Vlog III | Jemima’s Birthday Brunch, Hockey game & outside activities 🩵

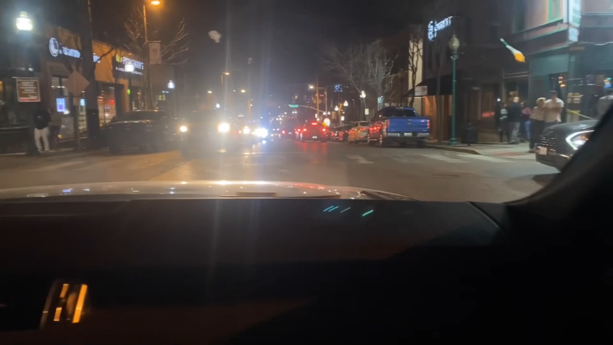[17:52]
You gotta go. Come on, baby. Damn. Hold on, Kia. Hold on. This a big body. You don't do that. Hell no. Nah. Hold on, G. Shit. Y'all see this? Oh, y'all see this one in front of us?
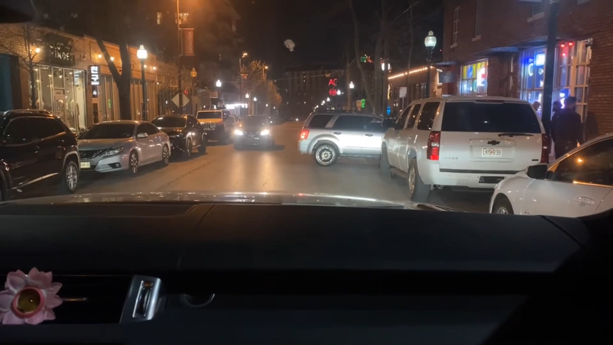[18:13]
Shit. Oh my gosh, she doing a U-turn.
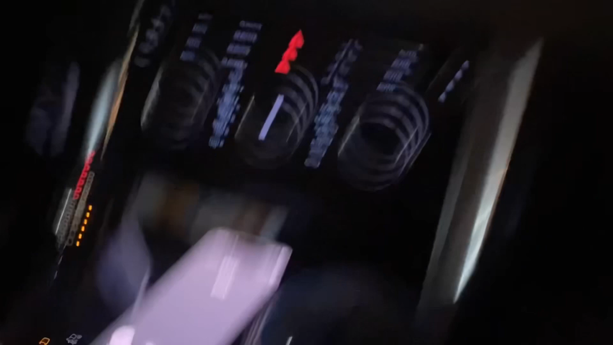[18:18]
I don't see him. What he doing? He's about a parallel in this.
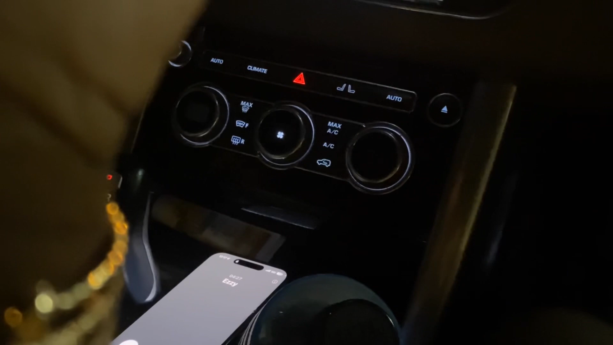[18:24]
Look at this parallel. What? Is your knife in this car? Y'all need it? What's going on?
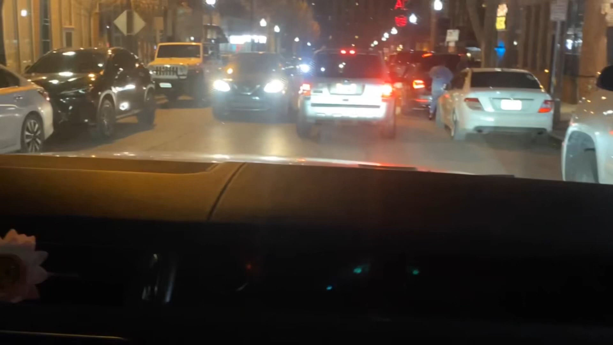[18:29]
You might as well just go around the block. He don't know what he's doing. And he's taking his time at that.